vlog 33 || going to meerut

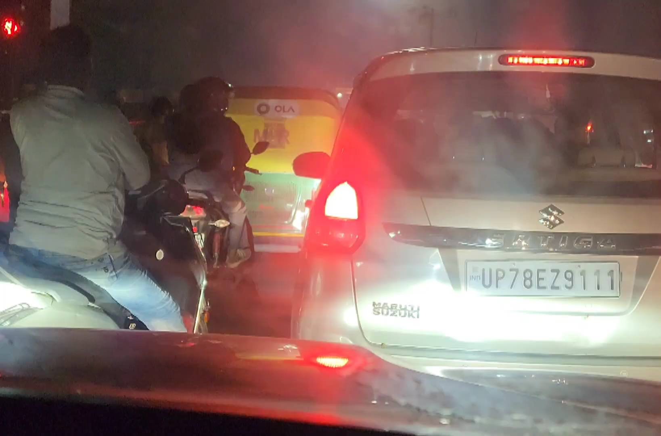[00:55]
चेरा निकाल कर बाहर देखता रहता है फिर मुझे ने गड़ा तो यहां पर जाम लगा हुआ था